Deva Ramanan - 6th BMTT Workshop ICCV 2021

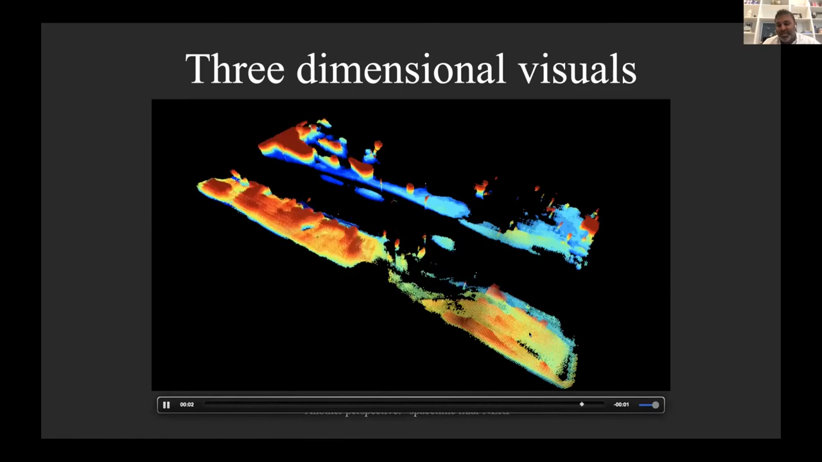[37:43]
the observed lidar sweeps it looks like the lidar formation um this is very much in the spirit of what uh canary was saying and so the the aggressive hypothesis there is